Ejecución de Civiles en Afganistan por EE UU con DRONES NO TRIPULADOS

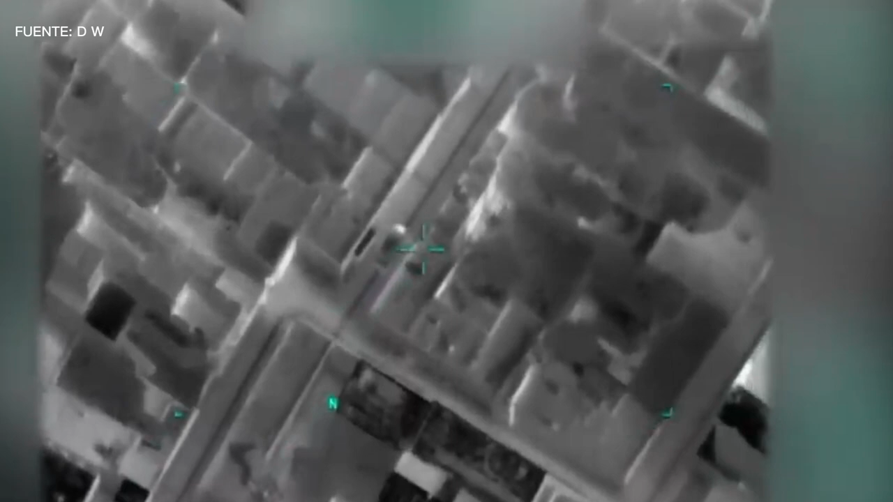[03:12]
Mientras tanto, los analistas militares estadounidenses han llegado a la conclusión de que se está planeando un ataque con el vehículo.
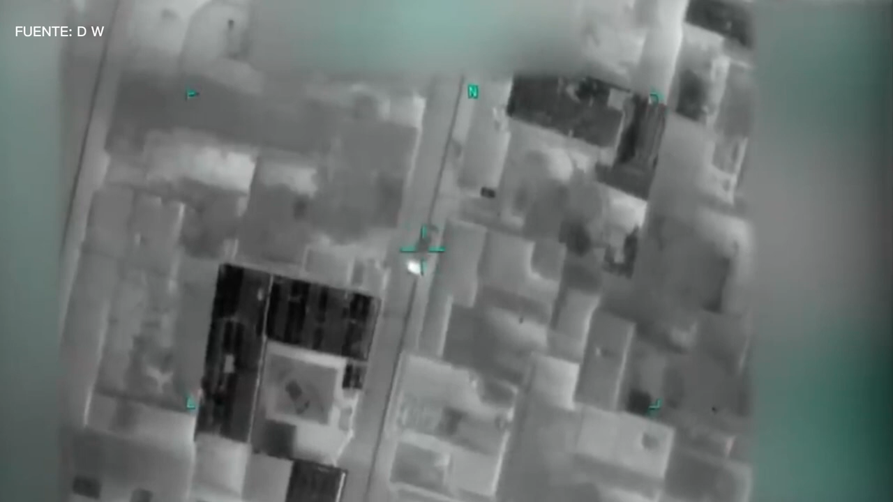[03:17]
Ahmadi llega a la entrada de su casa. Allí lo esperan sus hijos y los de su hermano.